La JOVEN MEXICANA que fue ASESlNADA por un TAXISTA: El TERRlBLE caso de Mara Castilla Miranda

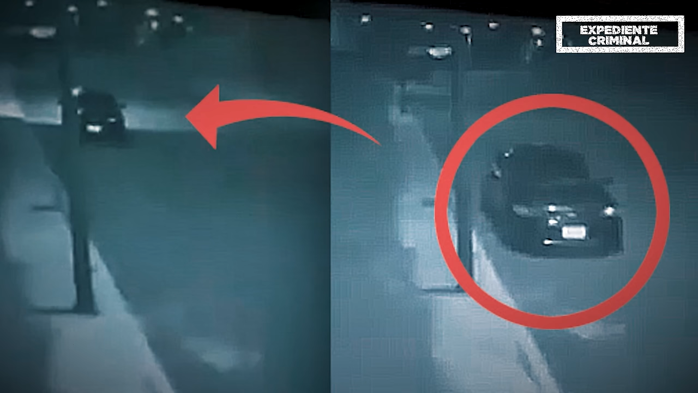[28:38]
en el que se observaba el momento en el que el automóvil se detuvo y se marchó sin que nadie descendiera de él.